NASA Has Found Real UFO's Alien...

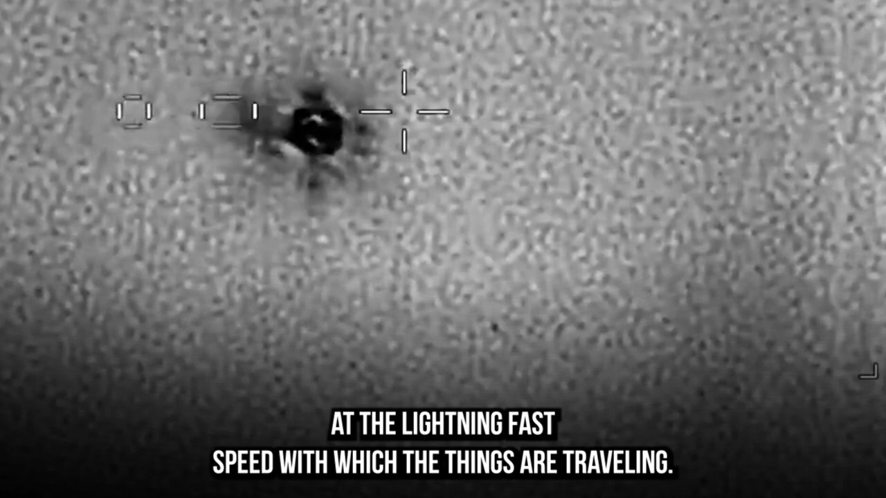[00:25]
military personnel can be seen marveling at the lightning-fast speed with which the things are traveling. The possibility of it being a drone is raised by one of the voices.
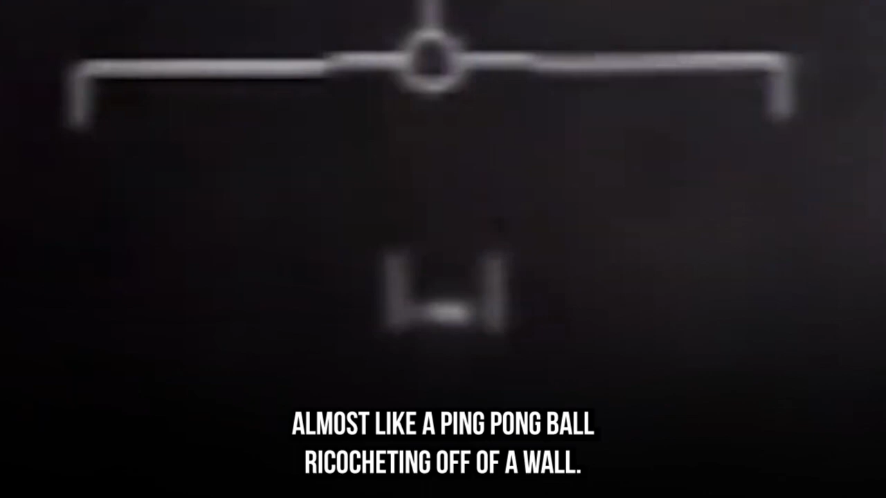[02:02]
It would strike and then move in the opposite direction.
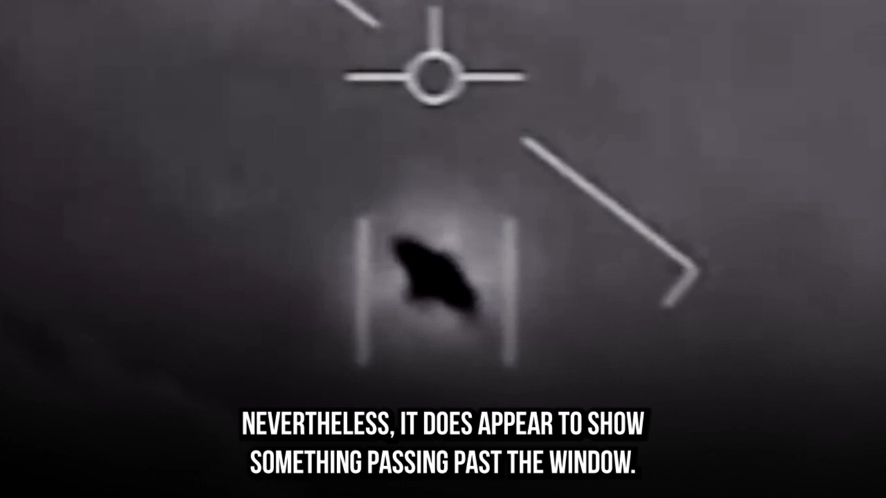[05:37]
Nevertheless, it does appear to show something passing past the window. Could you perhaps explain what it is that we are looking at, Mr. Brick?
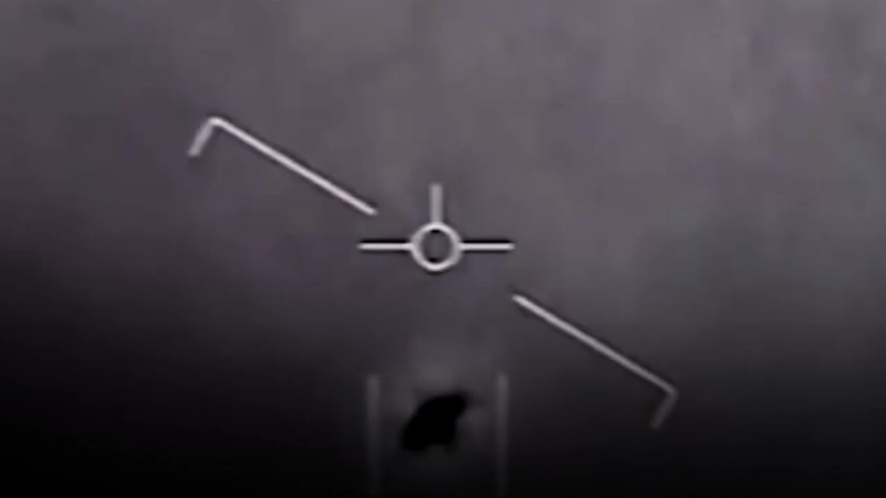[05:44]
What exactly are we looking at here?
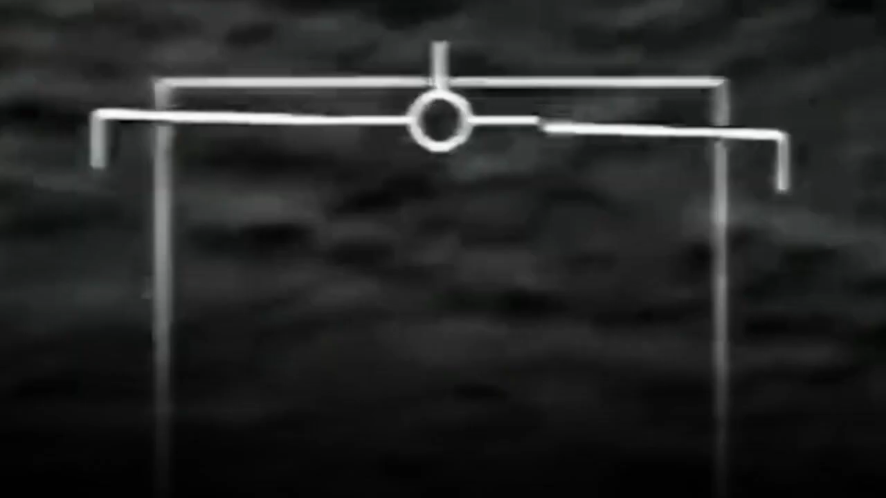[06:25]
They are either exceedingly difficult to spot or employ some form of concealing. They are able to transition smoothly from the water to the air.
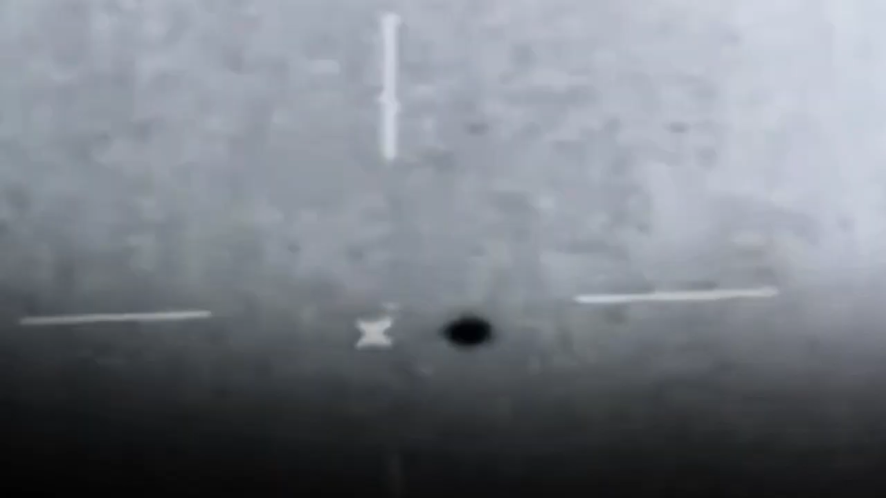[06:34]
This object seems to be traveling at incredible speeds despite the fact that there is no discernible source of power.